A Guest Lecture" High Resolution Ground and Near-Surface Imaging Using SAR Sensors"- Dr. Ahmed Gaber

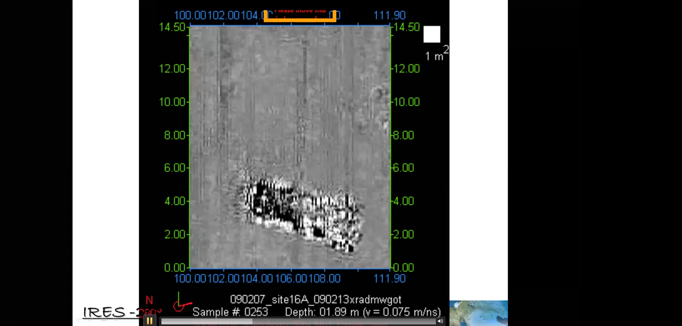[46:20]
it's a tomb hidden in the ground at 2 meters depth. We can clearly estimate the dimension of this tomb.
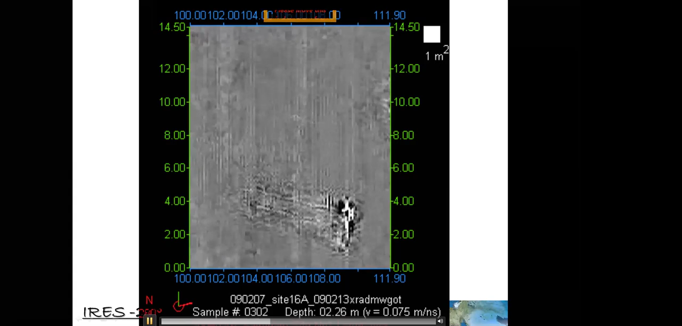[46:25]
And of course, at very deep, we are still receiving high power, which is mean this part of the tomb, it may contain metal objects.